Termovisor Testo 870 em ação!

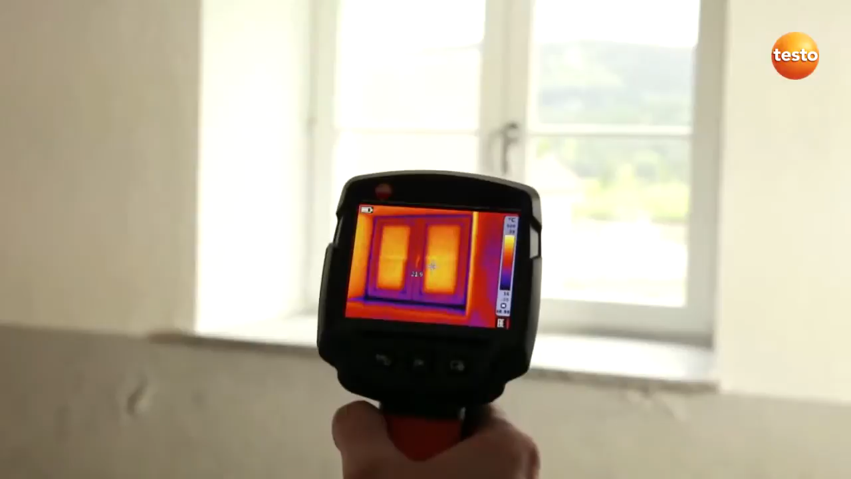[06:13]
This has to do with the way the window is embedded in the brickwork.
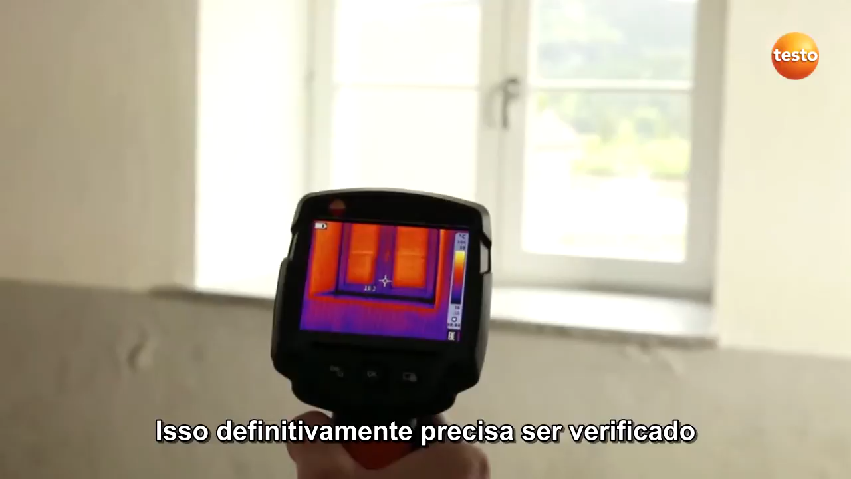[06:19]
This definitely needs to be checked.
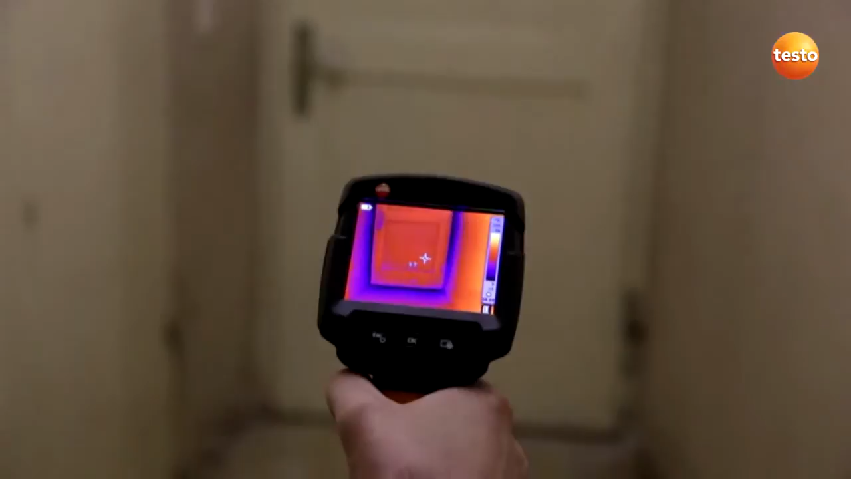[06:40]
This of course means an increased heat loss and in this case I would recommend replacing the door.
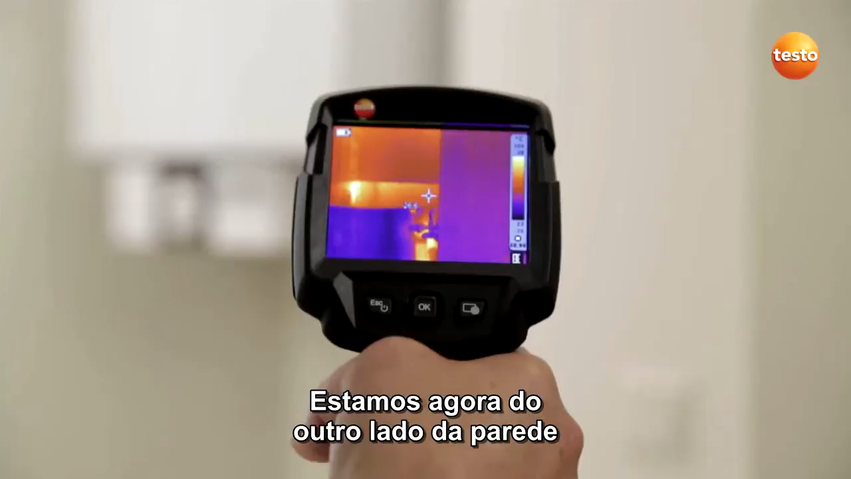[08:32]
We are now on the other side of the wall. The pressure test has shown that the leak must be in the hot water pipe. During the renovation, the bathroom was re-tiled without replacing the pipes.
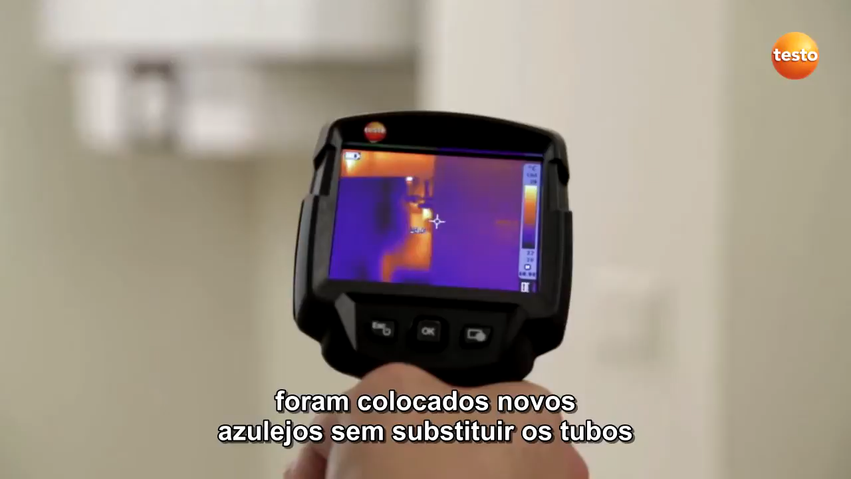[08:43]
Here we can see exactly where the pipe runs,
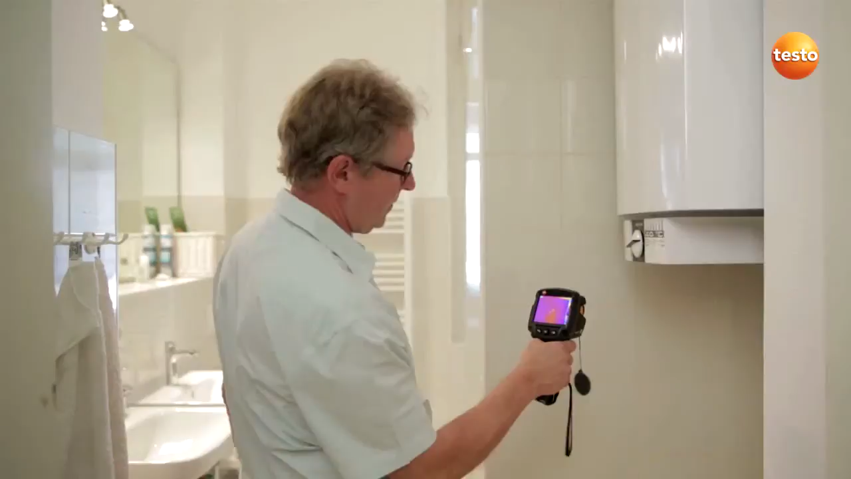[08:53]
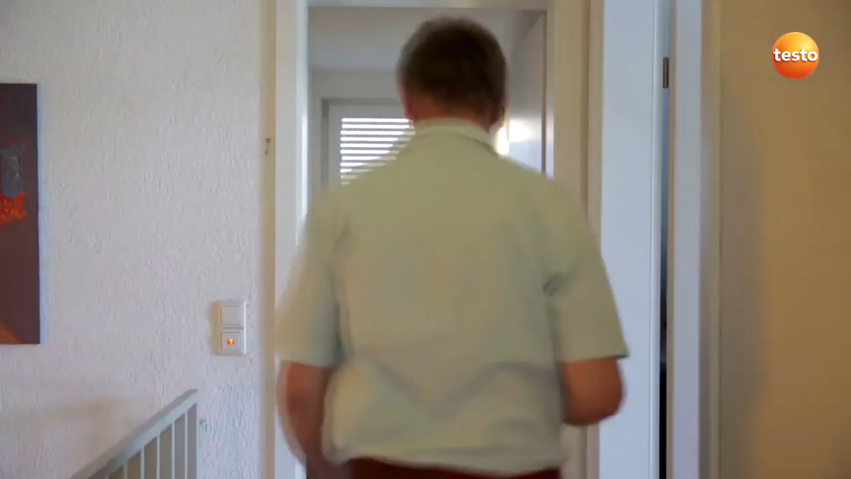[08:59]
The customer would like to enlarge the shower cabin.
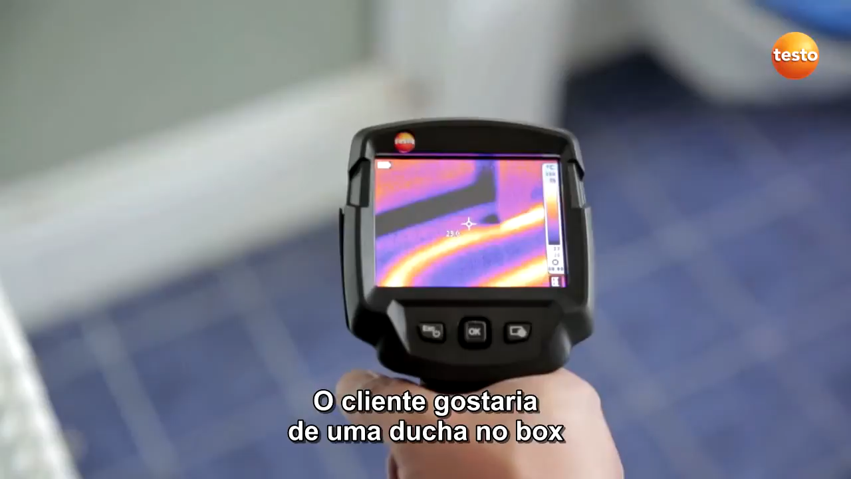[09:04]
We have underfloor heating right in front of it.
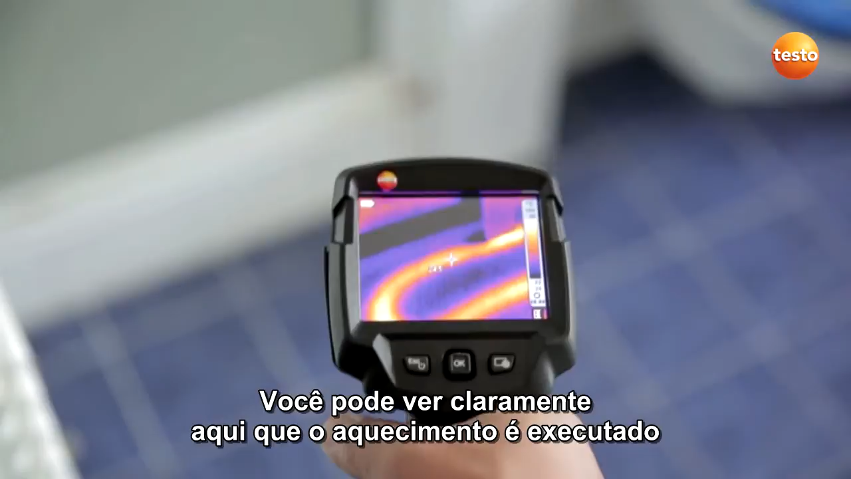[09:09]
You can clearly see here that the underfloor heating runs directly along the edge of the shower cabin.
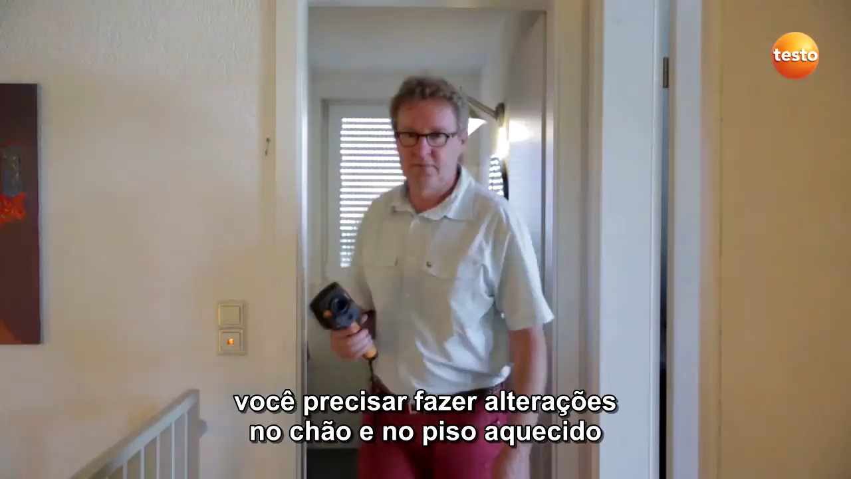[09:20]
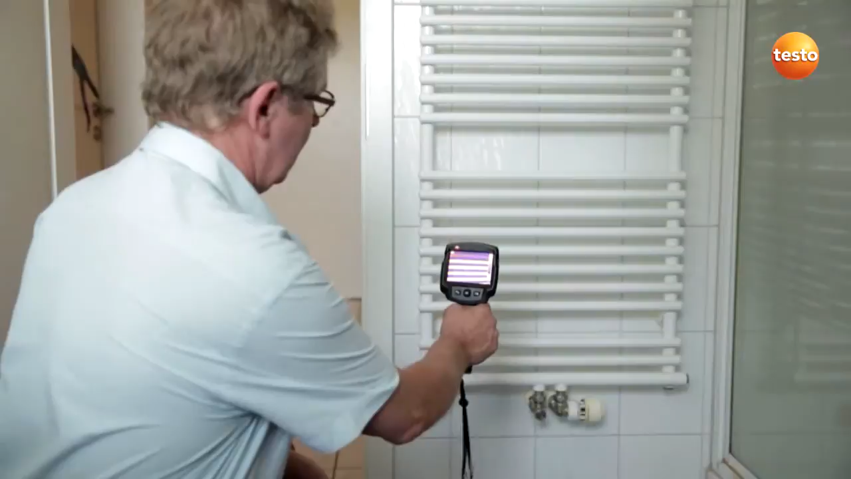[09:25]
The customer has complained that his radiator isn't heating through properly, and I'm now checking the flow and return temperature.
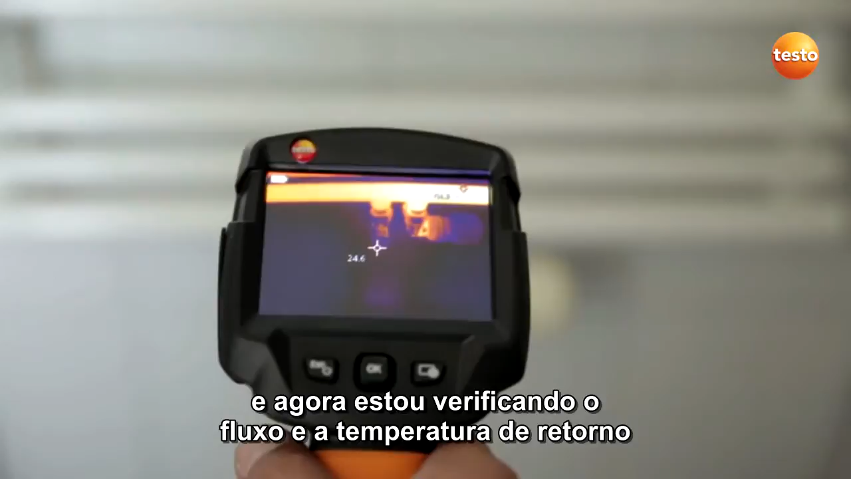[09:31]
And you can clearly see that the temperature difference between flow and return is 20 degrees Celsius.
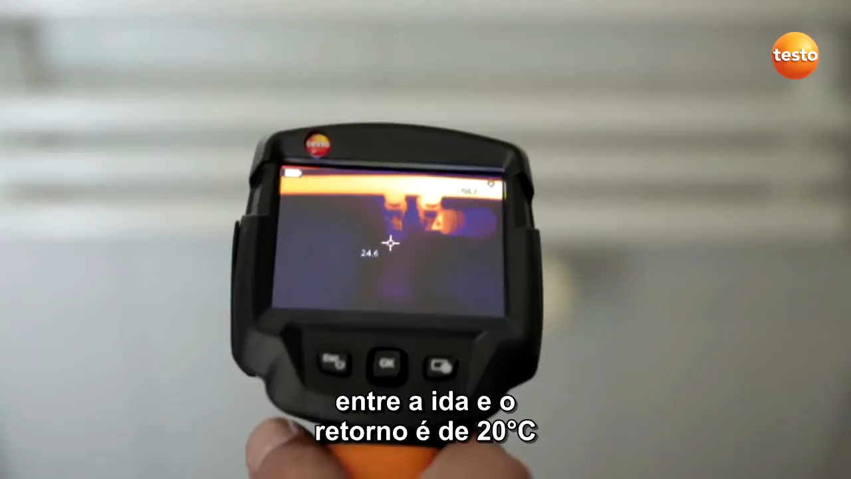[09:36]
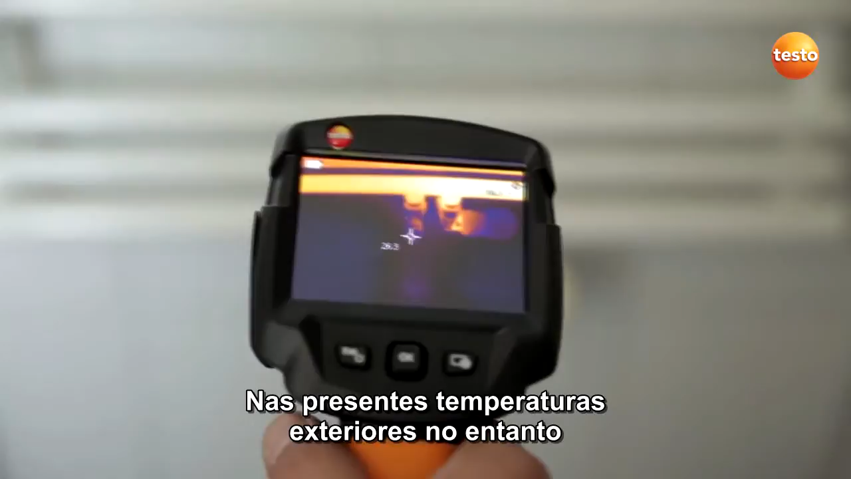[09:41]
At the present outdoor temperatures, however, it shouldn't be more than 5 to 10 degrees.
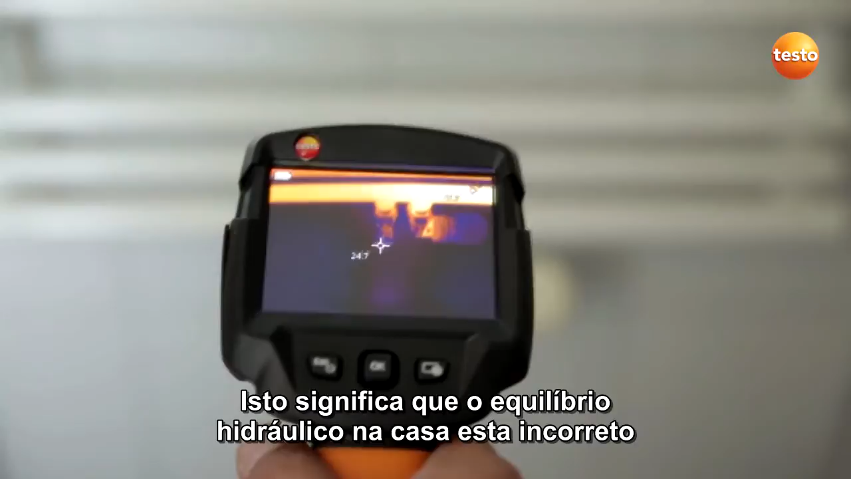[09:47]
This means that the hydraulic balancing in the house is incorrect and needs to be looked at.